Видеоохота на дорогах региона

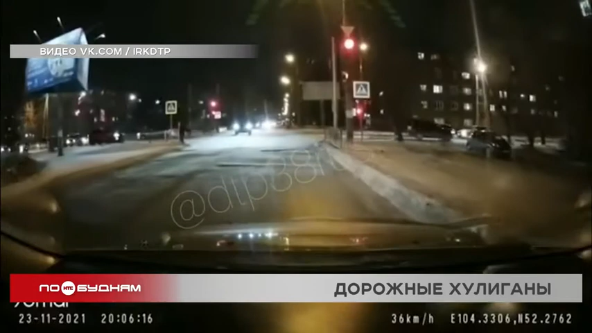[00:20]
10 декабря исполнится 153 года с момента создания светофора. Однако за минувшие полтора века не все представители человечества научились им пользоваться. Первый пример вот на этих кадрах. В перекресток темное время суток горит красный для пешеходов. Пока все нормально. Как только загорается зеленый, люди начинают переходить через дорогу. В этот момент водитель вместо того, чтобы заранее сбавить скорость, ее наоборот набирает и проскакивает опасный участок дороги. Жертв удалось избежать, но так бывает не всегда.